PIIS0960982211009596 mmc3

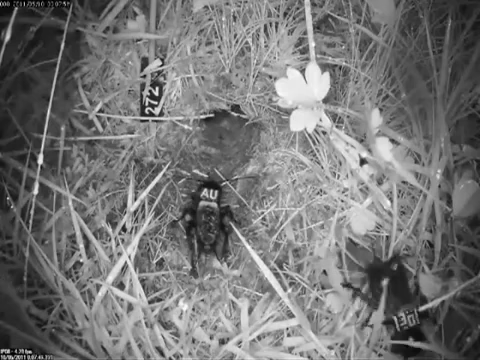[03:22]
They stay vigilant about females' movements but allow their partners to move freely in and out the barrow. Males stay always outside when the female is around the barrow and close to the surface when both are inside.
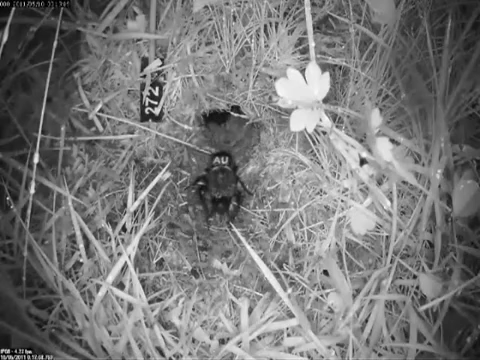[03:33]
As a consequence of this behavior, males are always farther away from the barrow or closer to the outside when a predator attacks. And that means that whenever one of the members of the pair is killed, it is always the male.
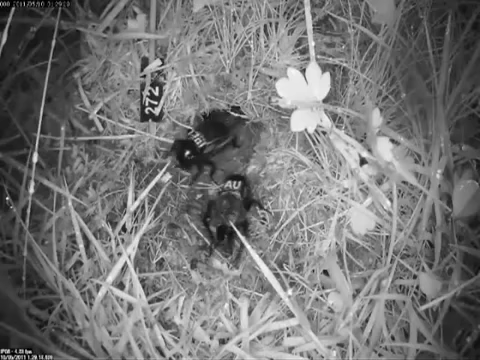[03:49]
Here, a robin catches a male from a shared barrow.
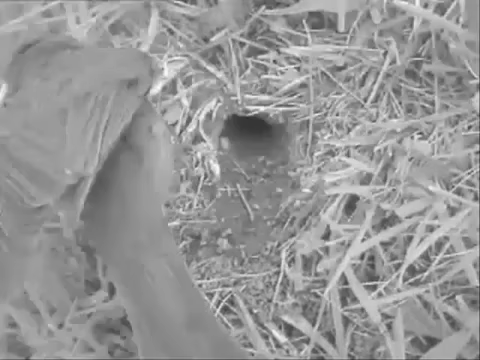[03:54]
The female goes inside first and survives the attack. When a srou attacks a barrow, males are at risk even if both partners can go inside the barrow on time.